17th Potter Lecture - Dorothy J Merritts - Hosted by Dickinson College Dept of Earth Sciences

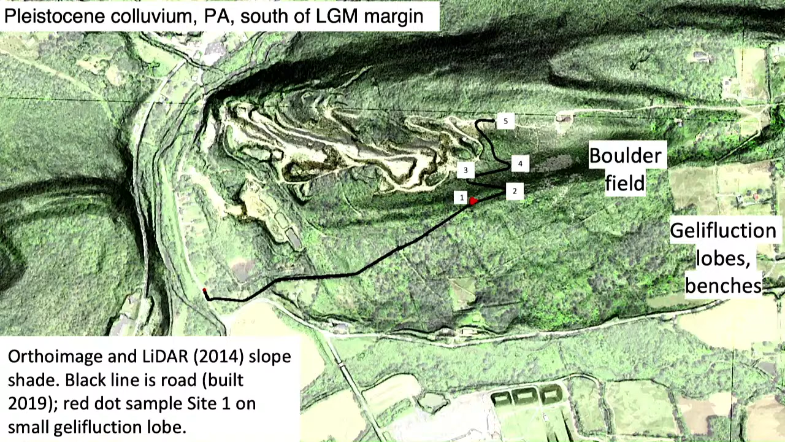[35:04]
that previous photo was number one, they had these lobate tongue-like shapes. They're called fingering instabilities. But so this bouldery stuff can actually flow.